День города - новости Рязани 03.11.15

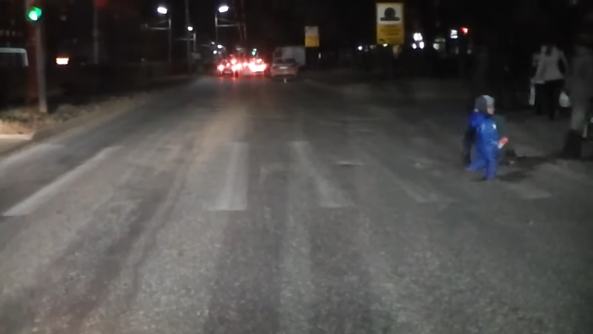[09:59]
три избила переходящего проезжую часть по пешеходному переходу на зеленый сигнал светофора 12-летнего рязанца.